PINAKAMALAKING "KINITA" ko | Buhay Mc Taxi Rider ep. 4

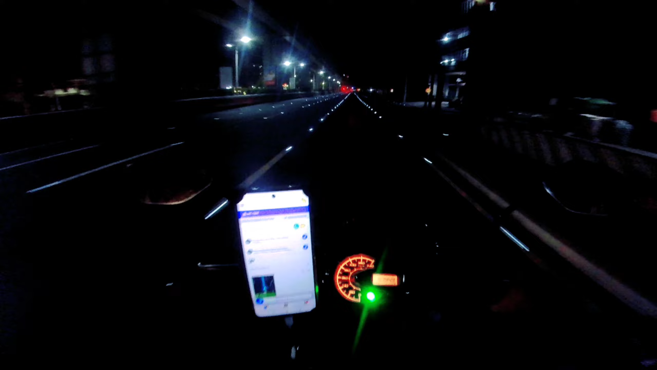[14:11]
Alright Andito na tayo Sa pick up location 136 Yan mga kap Long Long Malabon